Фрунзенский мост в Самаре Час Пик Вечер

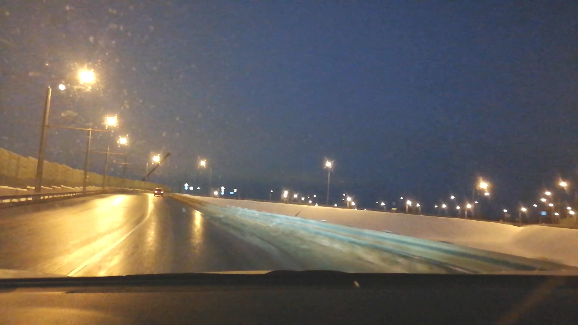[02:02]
Указатели есть. Один-два раза проехать. Будет здорово. Вот блин. Смотрите, вот сколько машин в город идет. Вот я сейчас еду в город.
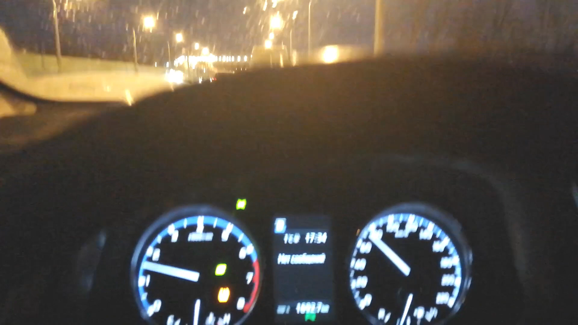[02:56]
По крайней мере, в вечернее время, вот время 17.34.
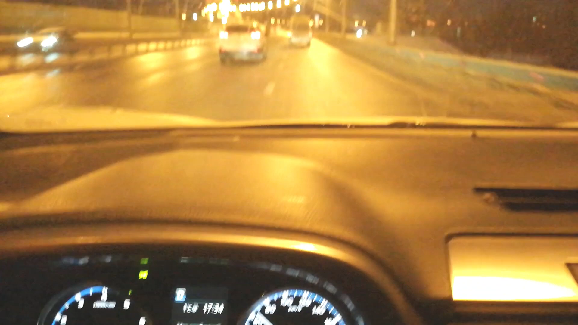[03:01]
Вообще машин нет. Ни в ту сторону, ни в другую.
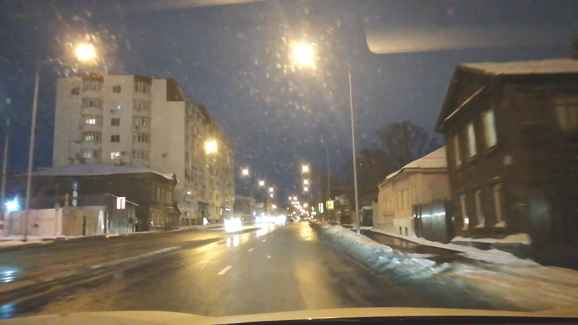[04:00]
Улица Фрунзе. Ну все, друзья, я отключаюсь. Все прекрасно вы видели. Никаких пробок.